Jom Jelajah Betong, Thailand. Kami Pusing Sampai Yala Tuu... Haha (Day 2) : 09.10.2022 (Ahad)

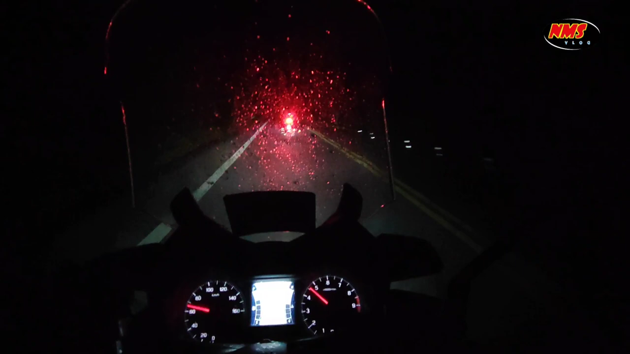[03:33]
So jom kita teruskan perjalanan kita ke Ayer Wang. Dan lepas ni kita akan solat dekat masjid satu tu eh, yang sebelum naik ke Ayer Wang tu. Alright, jom. Sempat lagi ni. Apa yang aku perasan lah kat sini kan, kalau korang tengok setengah-setengah lampu jalan tu, yang kat tepi tu, ada yang color putih tu. Sekejap, mana eh. Tu dia warna putih tu. Tengok betul-betul.